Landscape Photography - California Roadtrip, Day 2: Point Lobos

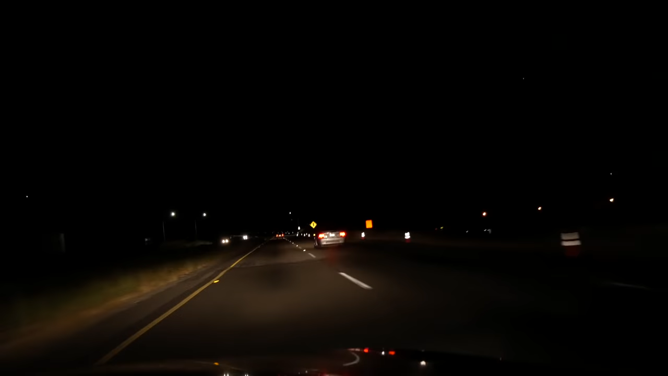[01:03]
cruise down like up over the Sierra down to the coast and now we're in Silicon Valley so we cruised into Silicon Valley last night around 2 a.m.